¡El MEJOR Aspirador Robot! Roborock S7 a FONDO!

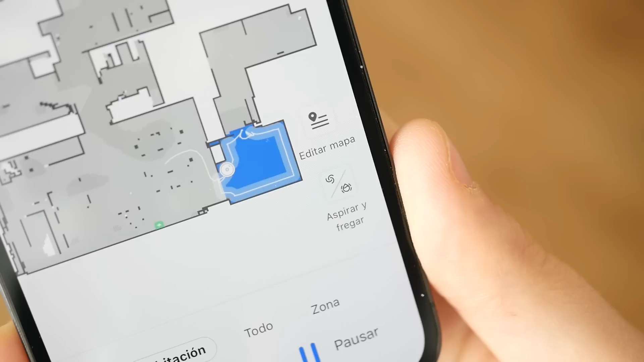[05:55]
¿Que detecta él solo alfombras de forma totalmente automática?
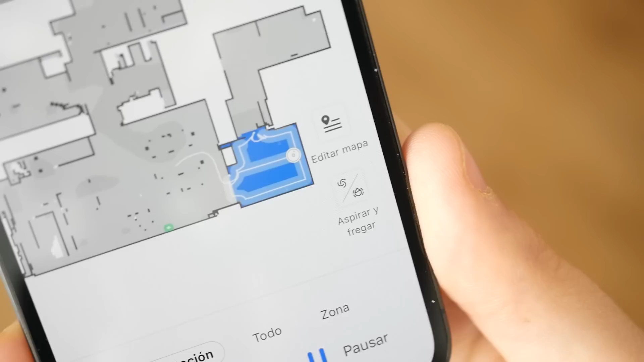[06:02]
Evidentemente, esto si tienes mascotas, perros, gatos, lo que sea,
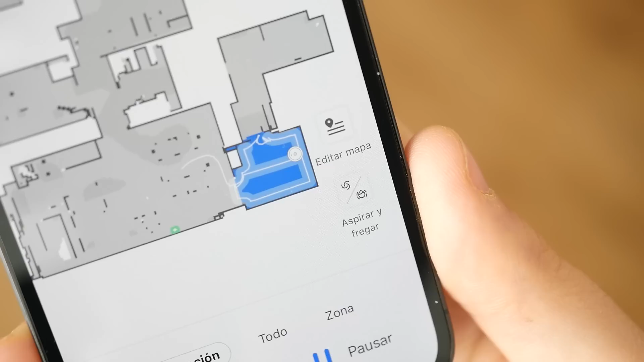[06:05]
te va a venir muy bien porque él mismo va a detectar que hay una alfombra o que va a aspirar una alfombra.
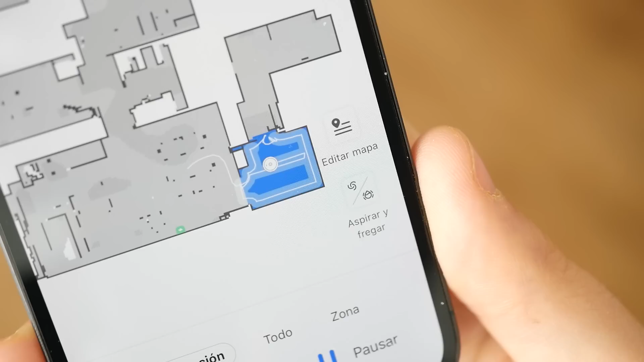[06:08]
Y por tanto este modo fregado se desactiva porque las alfombras no se friegan.
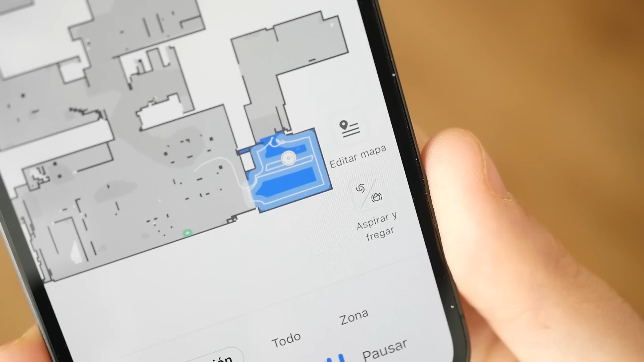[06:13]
A no ser, claro, que tú le indiques lo contrario. Así que estará fregando todo el suelo, pero cuando llegue la alfombra, si le hemos indicado que no queremos que la friegue,
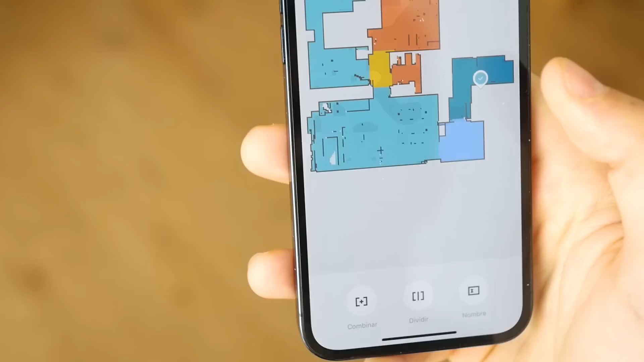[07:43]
Algo con lo que no contaban otros robots aspiradores de la competencia, incluso el propio Roborock, es que vamos a poder decidir qué tipo de limpieza y qué tipo de fregado queremos por cada habitación.
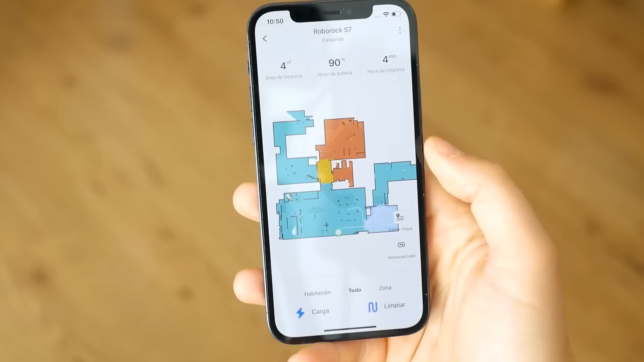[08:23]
¿Qué no te gusta esta personalización? Pues quitas la personalización y barre todo con el mismo modo que tú le indiques.
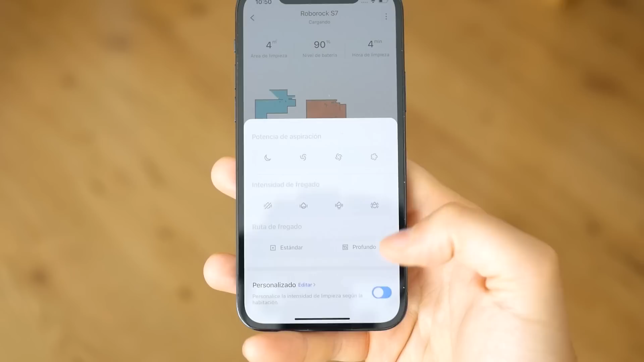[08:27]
De hecho, una de las cosas que me encanta de este Roborock es que tiene el guardado de mapas y que me permite diferentes mapas de una misma casa.
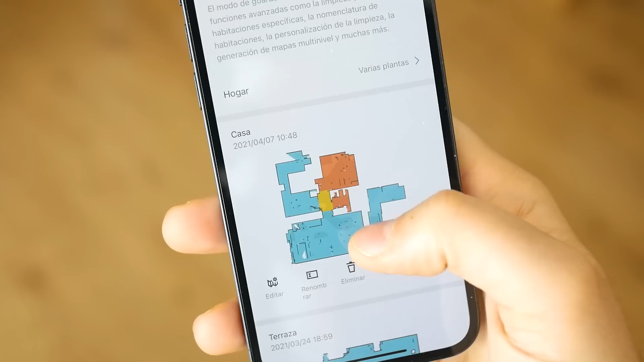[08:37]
¿Qué quiero decir con esto? Pues que tengo la zona de todo lo que es la casa como tal, pero imagínate que luego tienes una terraza y por tanto
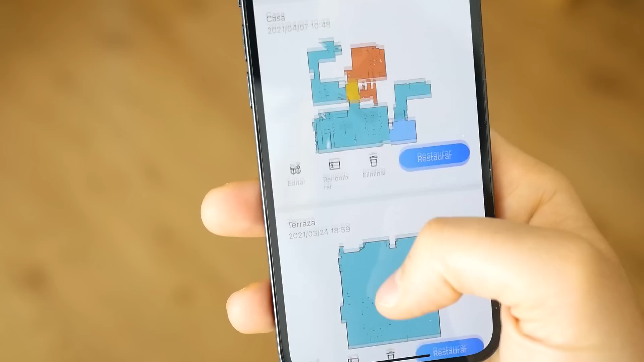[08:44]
es como otro tipo de casa u otra casa o imagínate que tienes varios pisos en la casa,
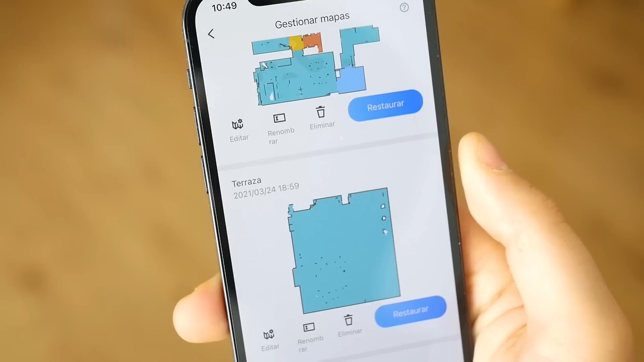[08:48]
son diferentes mapas que el propio robot va a poder leer y va a poder guardar de forma diferente.
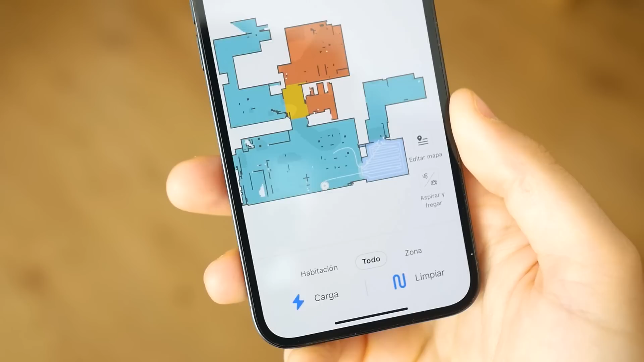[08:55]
Y por tanto, imagina que lo pones en la casa,
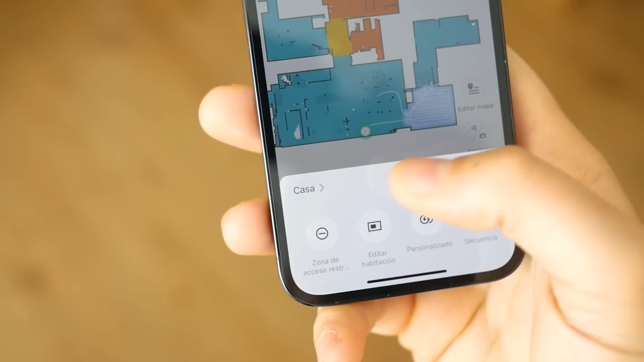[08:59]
en la planta baja y por tanto empieza a leer todo el recorrido, guarda ese mapa y ya sabe entenderse con ese mapa, con esa planta baja.
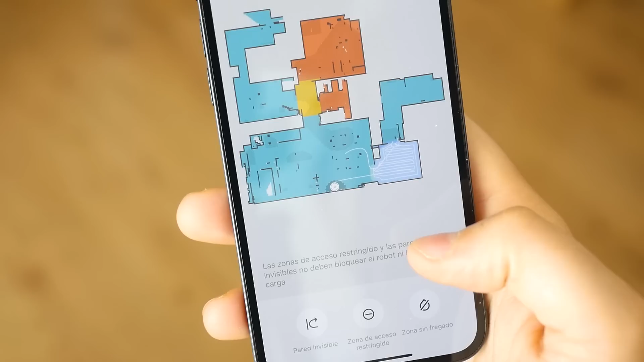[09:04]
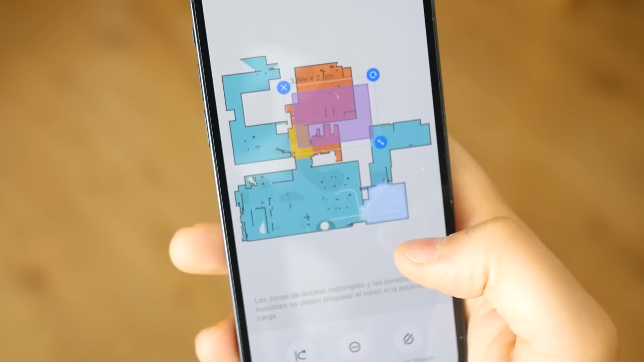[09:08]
Pero imagínate que subes a la planta 1, a la primera planta y por tanto subes el robot y de nuevo vuelve a hacer un recorrido diferente para esa planta.
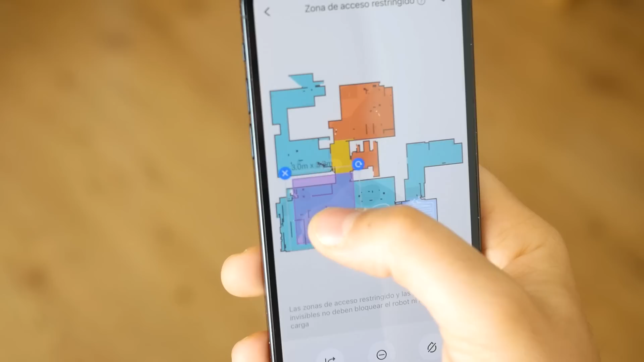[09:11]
Vuelve a guardar el mapa y simplemente con nosotros coger el robot y ponerle en una de las dos plantas,
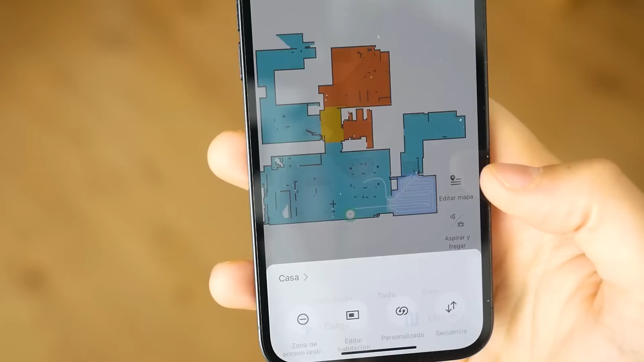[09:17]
él va a reconocer cuál es el mapa que debe interpretar, cuál es el mapa al que corresponde ese tipo de espacio.